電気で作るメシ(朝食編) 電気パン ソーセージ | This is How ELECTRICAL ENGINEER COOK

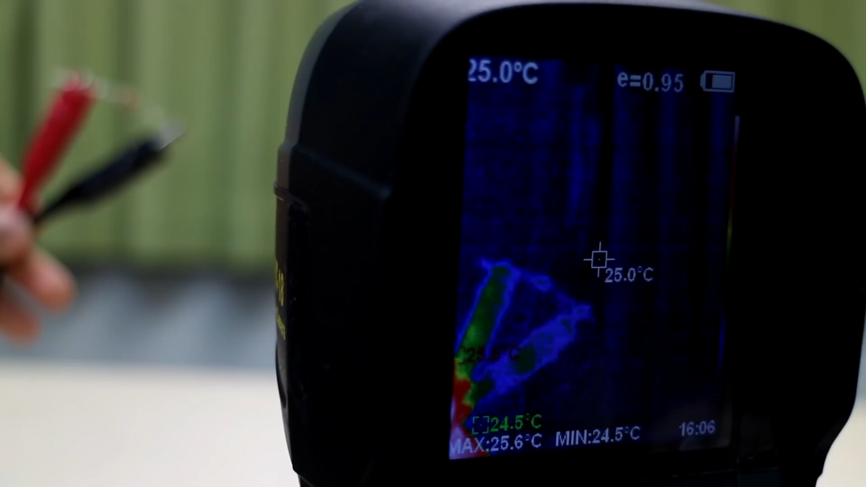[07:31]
On screen: spot 25.0°C, max 25.6°C, min 24.5°C
こちらは電子部品の抵抗ですこちらに電流を流してみます抵抗の両端に電圧を加えて電流を流しますそうすると抵抗
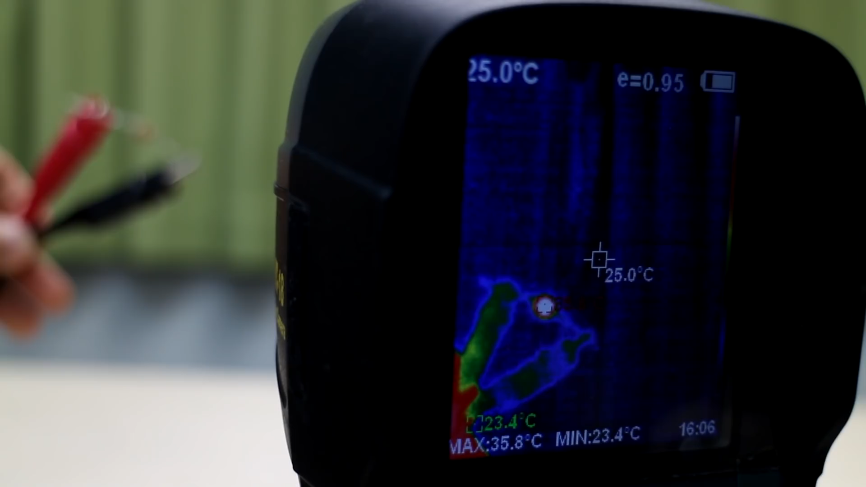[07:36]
On screen: spot 25.0°C, max 35.8°C, min 23.4°C
の温度がどんどん上がっていきますこのように発熱するわけですね
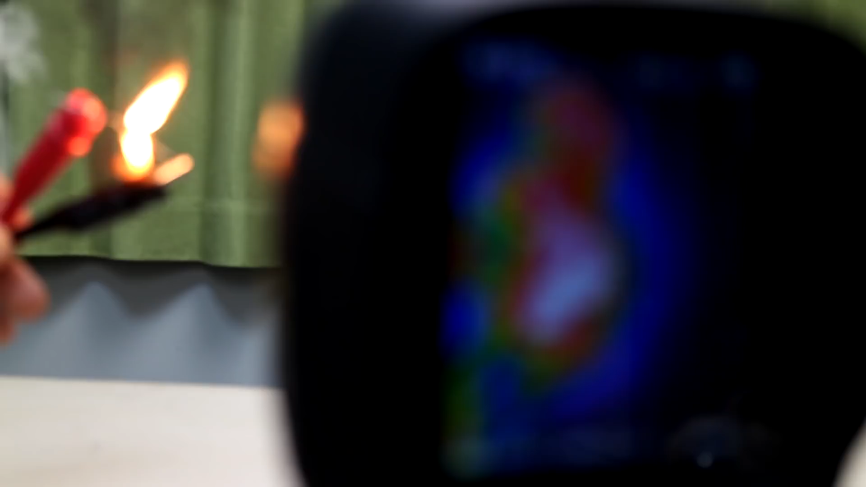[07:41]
サーモグラフィーで調理中のパンケーキの温度を測定しています
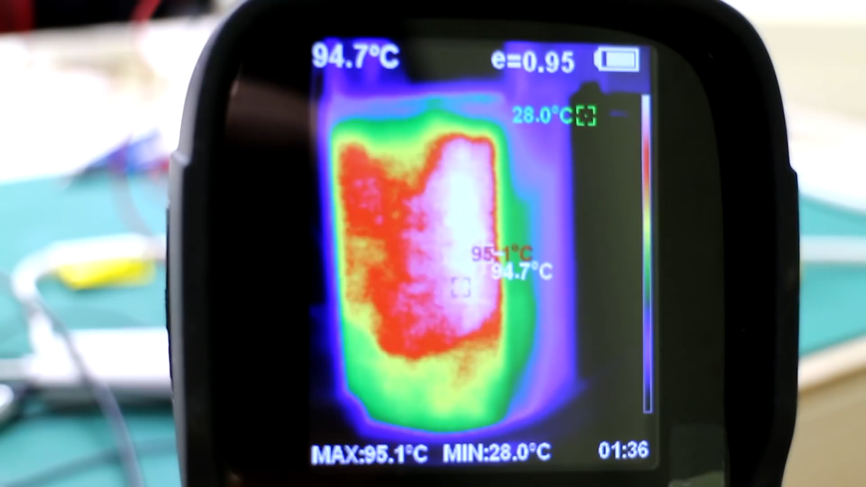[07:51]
On screen: spot 94.7°C, max 95.1°C, min 28.0°C
温度は95度まで上昇して中は蒸しパンのようになっていますこの発熱する原理ですが先ほど説明